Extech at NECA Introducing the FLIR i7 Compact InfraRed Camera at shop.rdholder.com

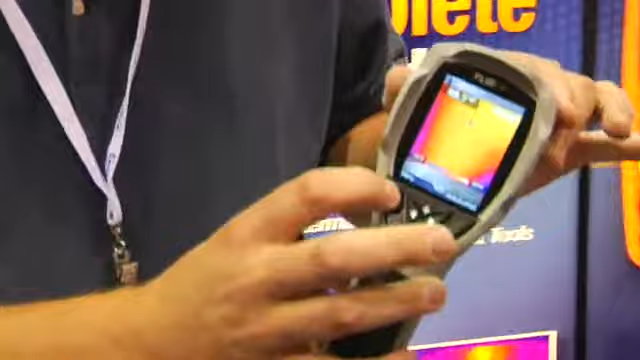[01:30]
So as I enter a menu button, the menu actually changes and the button actually changes to what it does. So if I come up here and I select measurement,
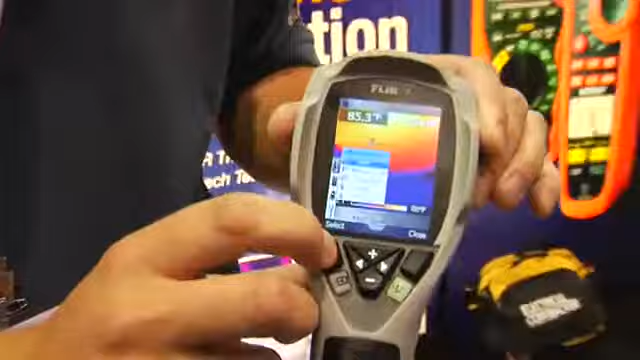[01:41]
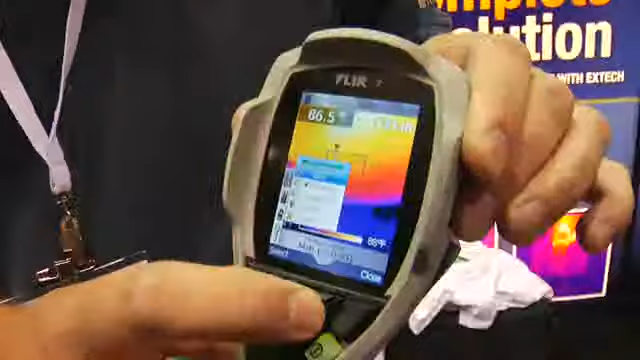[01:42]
I can then select the different type of measurement that I have. There I went to a spot measurement. If I come back in and I want to measure an area max, I just select area max and there it is.
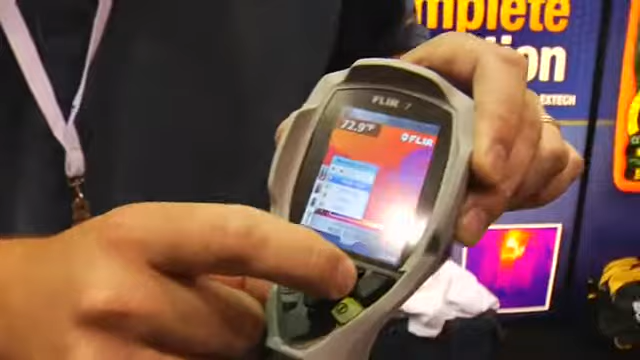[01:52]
On screen: spot 72.9°F
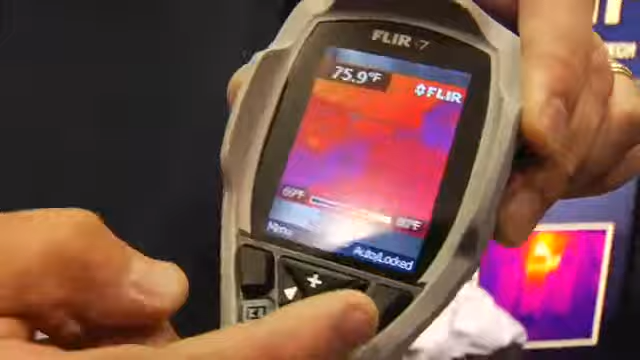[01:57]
On screen: spot 75.9°F
One of the other nice features is that there is, on the scale here, you can lock the temperature scale.
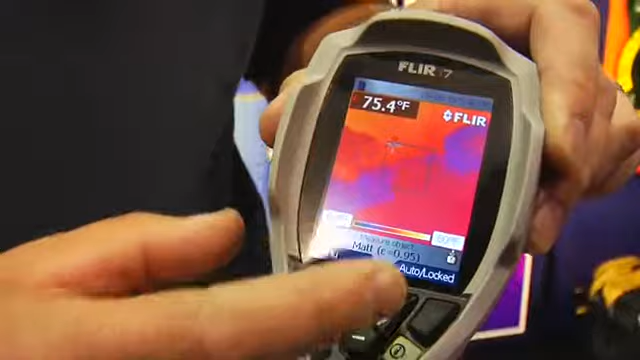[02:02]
On screen: spot 75.4°F
So that if you're looking at different things and you want to not see, say, highlighted item or something, you can lock that temperature scale. Again, it has a lot of features.